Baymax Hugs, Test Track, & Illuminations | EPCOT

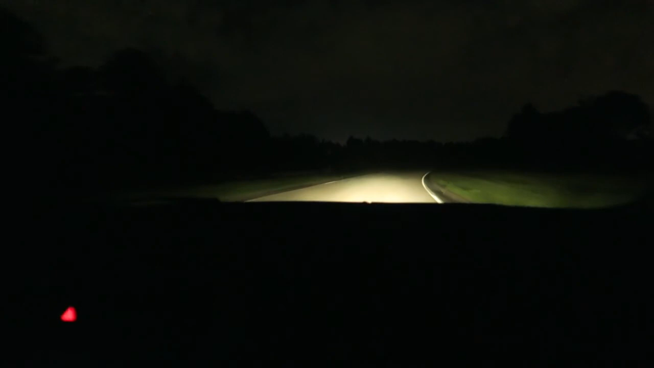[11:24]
Where are you taking me? I missed a turn. And it's taking us back. This is like when you really realize. We're by Animal Kingdom. But we're like on the forgotten side of Animal Kingdom right now. Yeah. This is when you really realize that we live in the country, in the South. Yeah. But close to Disney World, because there's lights being beamed up there. Here's the street we need to be in.